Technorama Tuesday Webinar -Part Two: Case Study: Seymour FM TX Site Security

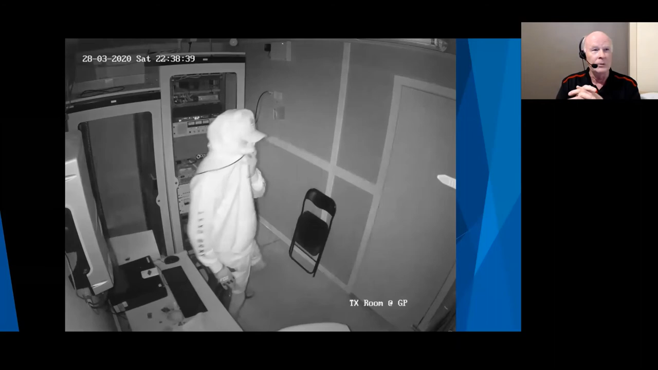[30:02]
Still not going to work unless he can dislodge an entire door frame. And so, uh, that's our intruder.